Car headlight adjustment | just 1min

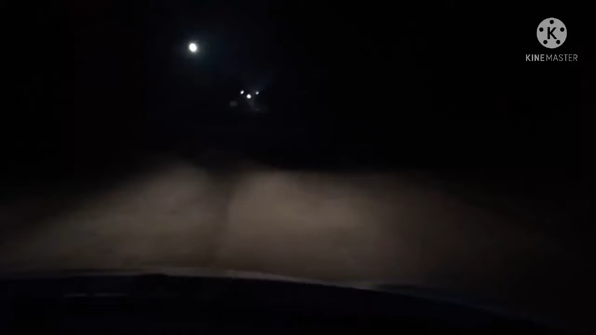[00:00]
In the night car, you can see the light on the high beam. We can see the light on the high beam. We can see the light on the driver's seat.